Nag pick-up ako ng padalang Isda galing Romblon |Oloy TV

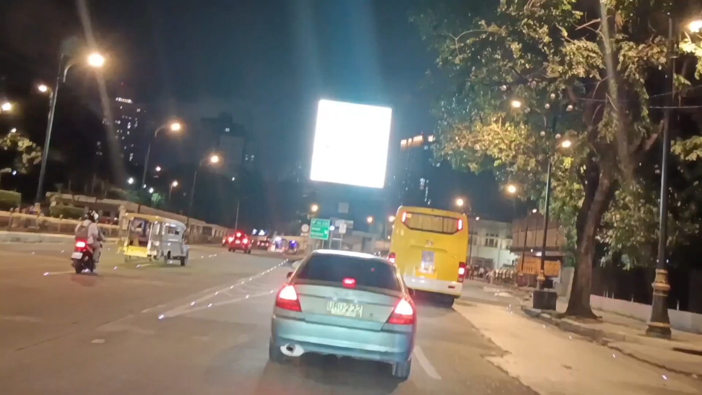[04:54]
Ito yung pagkiyapo, ayun, pabito cross Ayun naman kabila Dibisoria
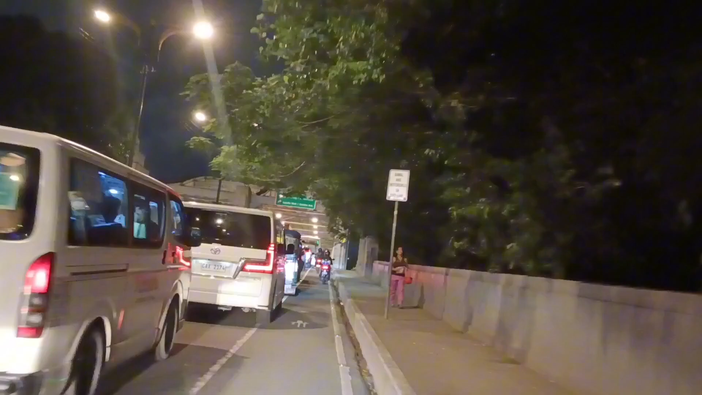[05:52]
Kiyapo Bridge Dito sila, ano Kuko Martin